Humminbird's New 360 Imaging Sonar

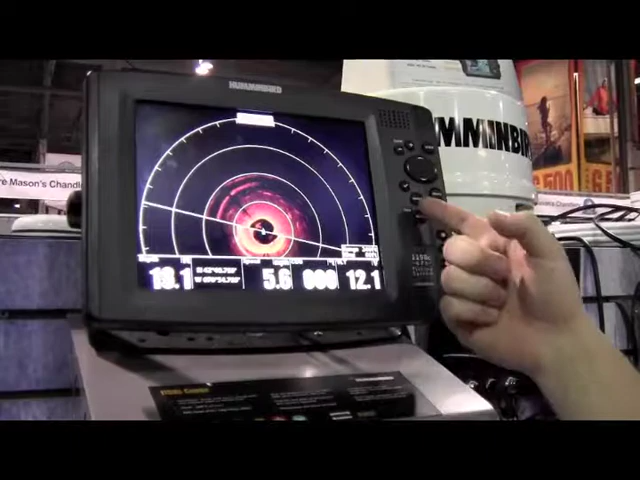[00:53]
So, right here we're on the Hummingbird 1198. And as you can see, this is a simulation of in front of the boat. So, we have our whole 360 degrees and we can actually adjust it so that we could isolate a specific area.
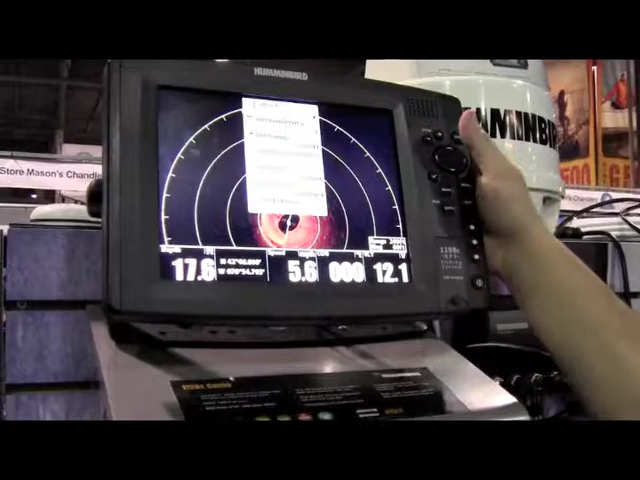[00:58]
So, if we're pulling up in front, we can isolate the front.
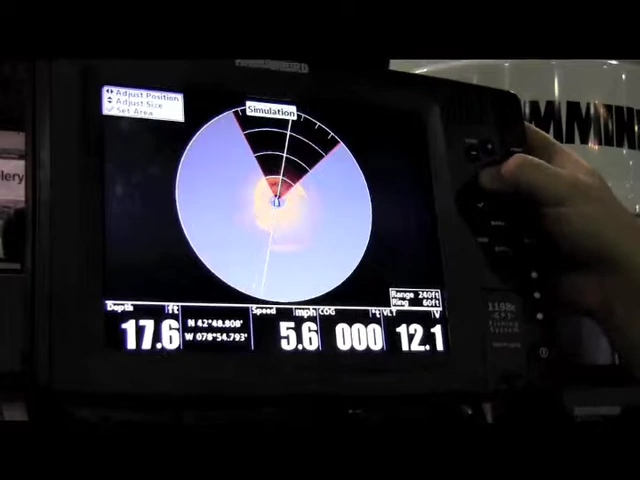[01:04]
On screen: depth 17.6 ft, speed 5.6 mph
We can shift it to the left, to the right, all the way to 360 degrees around the boat.
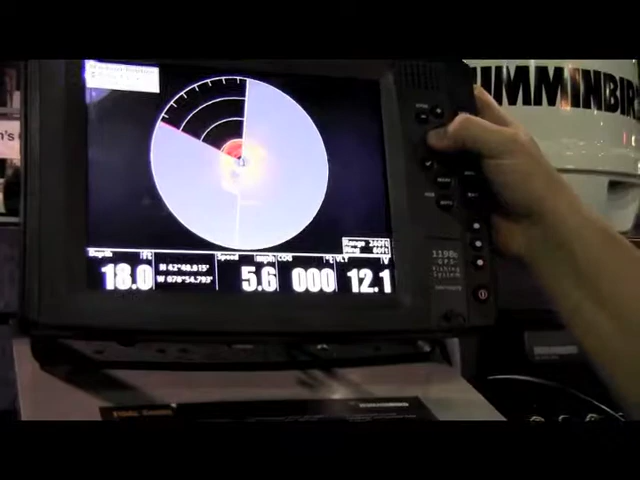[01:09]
Hummingbird's easy to use menu allows you to go directly back to individual,
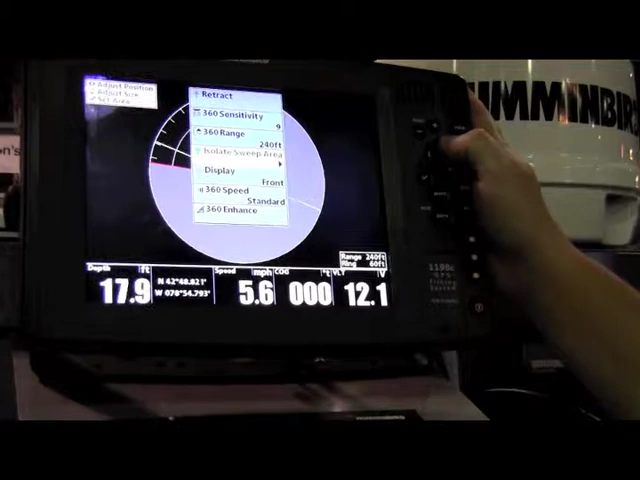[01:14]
On screen: depth 17.9 ft, speed 5.6 mph
the front, the back. You can zoom it in.
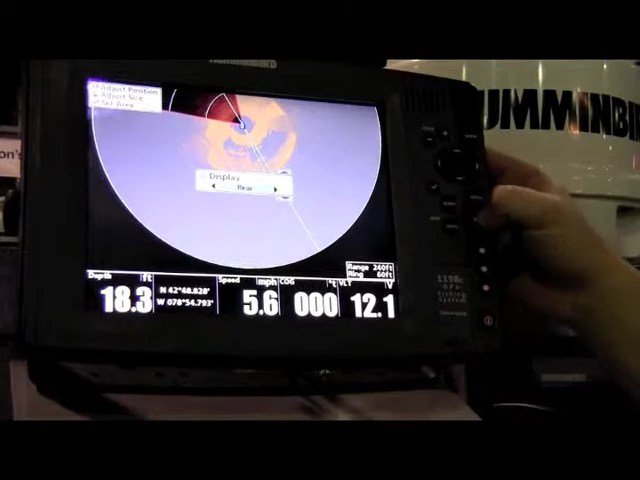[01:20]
On screen: depth 18.3 ft, speed 5.6 mph
It allows you to pretty much cover all the angles. So, this unit itself right here is really going to change the game when it comes to fishing.